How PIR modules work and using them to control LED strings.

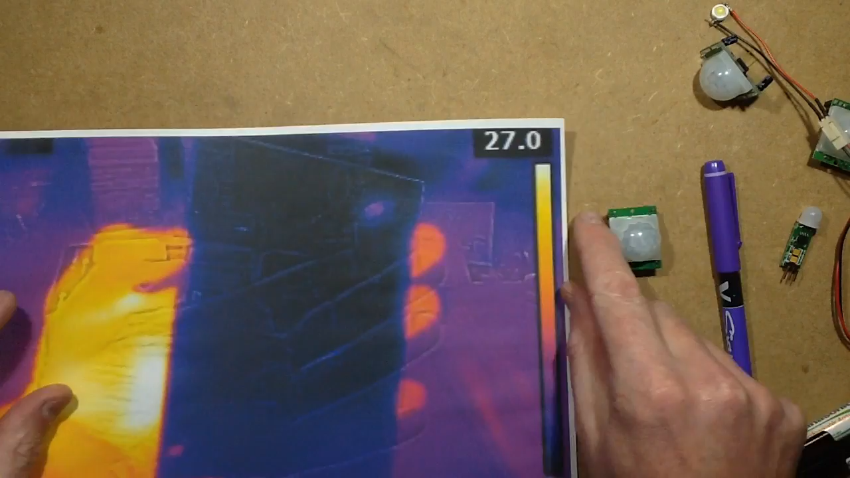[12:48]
here's a picture of my hand behind glass, you can see an outline because it's got a standard camera that it superimposes with the infrared image,
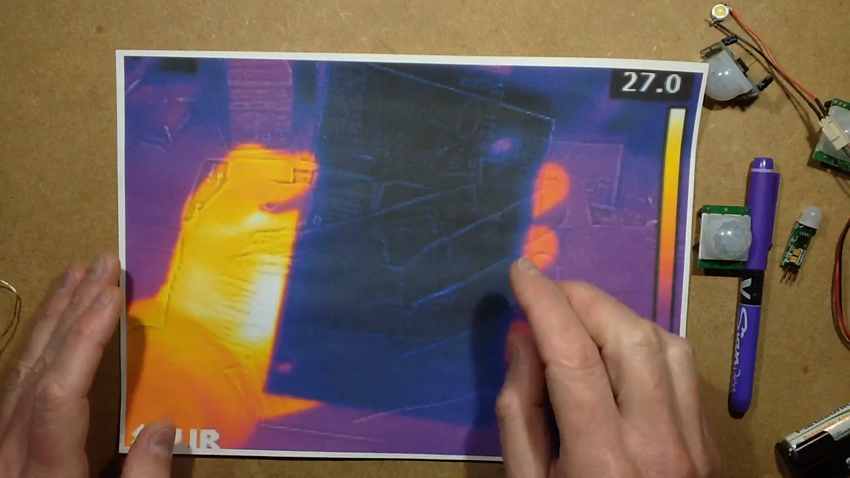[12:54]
and you can see the glass is just blocking the image completely. On the opposite end of the scale, you have polythene.
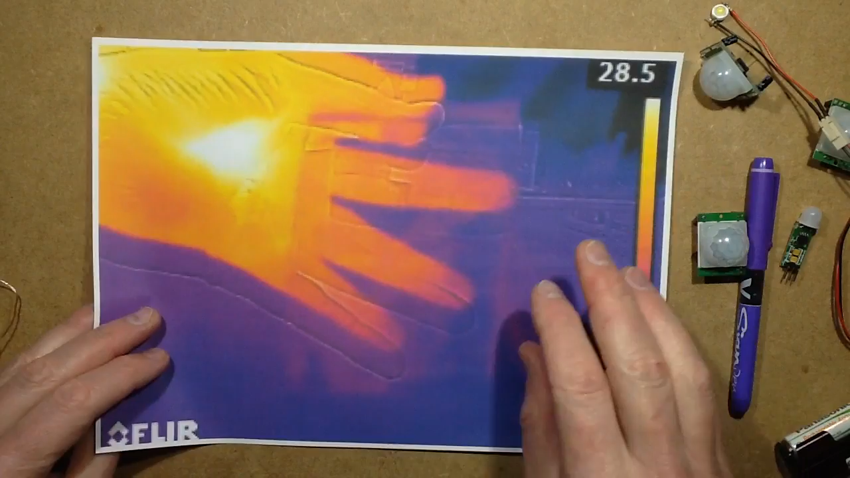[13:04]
Now, this is a standard polythene bag, let me just grab one down here, like this.
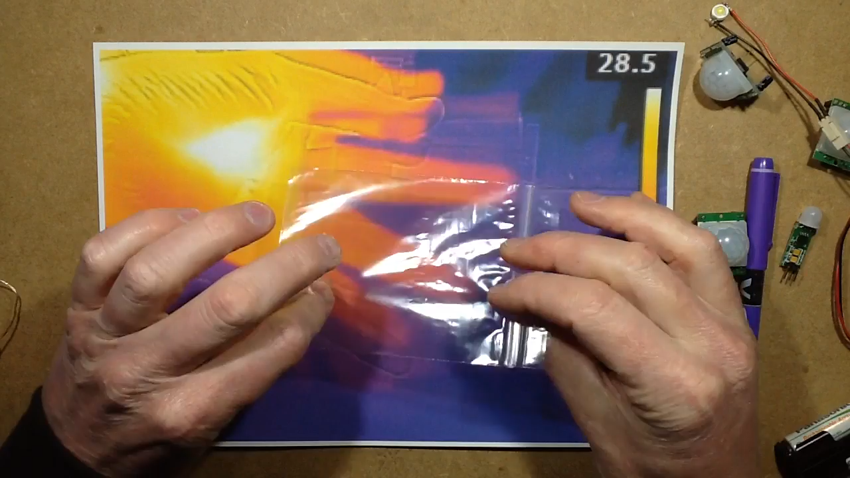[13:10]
And this is completely transparent to the infrared energy, you know, there's very little difference in the amount detected from the hand, it's not blocking much at all. And a good compromise for making these waterproof is, plastic kitchenware, like this,
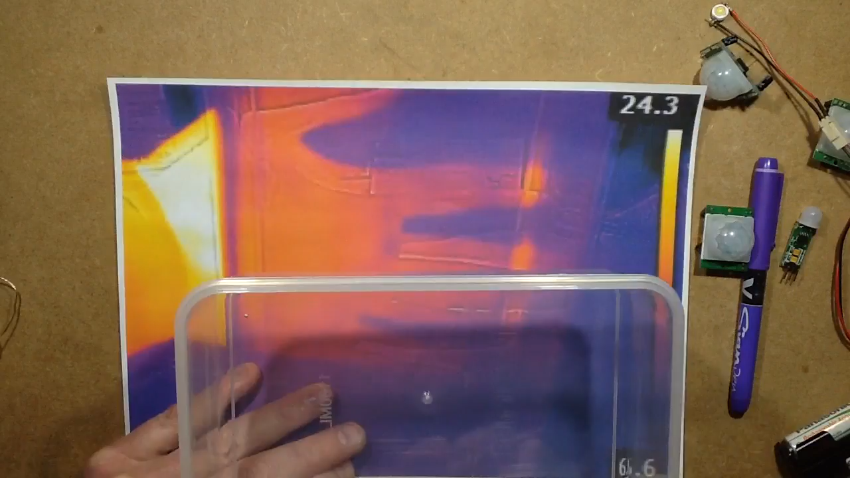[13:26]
because this is a picture of my hand behind this, and you can see it's still visible, but it's attenuated a bit, but it's still visible.
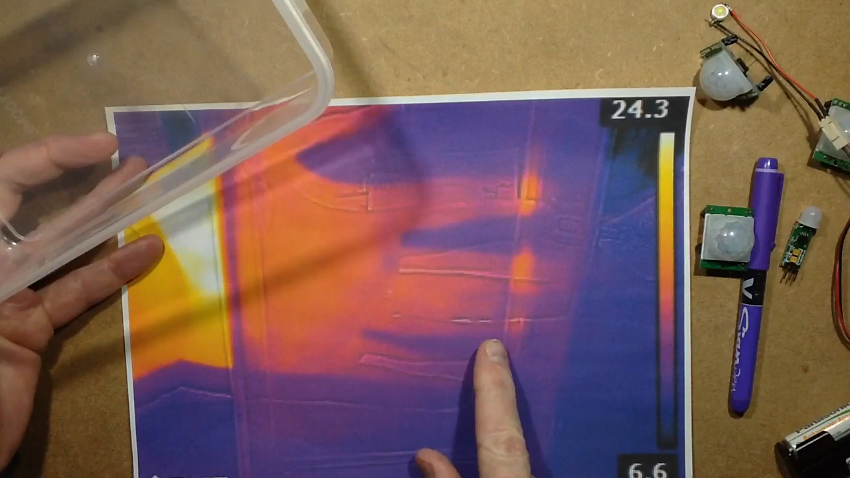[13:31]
So, if you were to actually want to make this waterproof, a waterproof sensor and battery pack, you can put all this in this enclosure with a suitable sensor.